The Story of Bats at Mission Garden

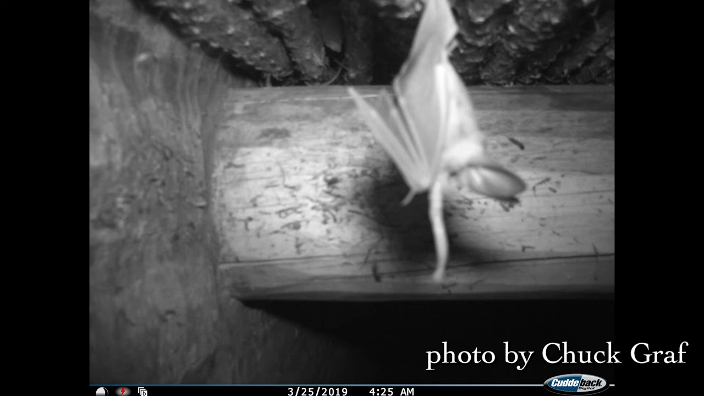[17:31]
of a bat that Debbie Beecher identified as a California leaf nose bat who after foraging through the garden would